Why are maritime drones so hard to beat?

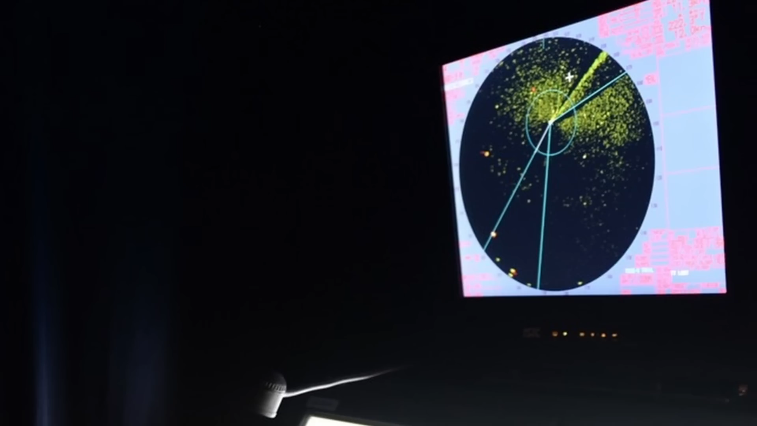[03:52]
So if there is a ship inside of that circle, it will be hidden in the background noise.
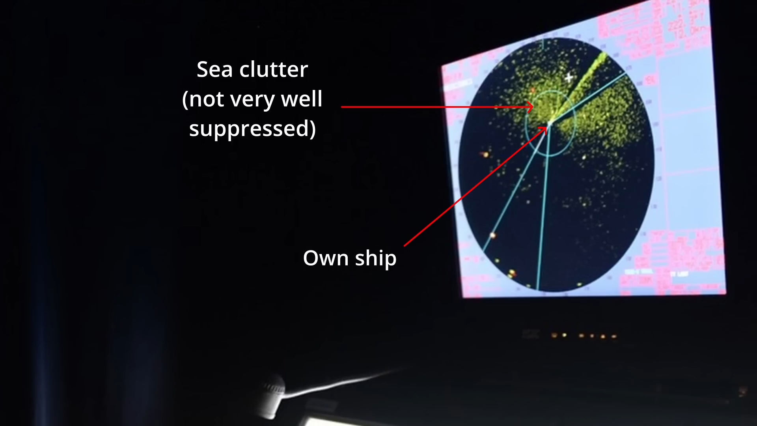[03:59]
And there are, of course, different technical things you can do with your radar to try to reduce the size of that circle. But you can't make the problem go away entirely.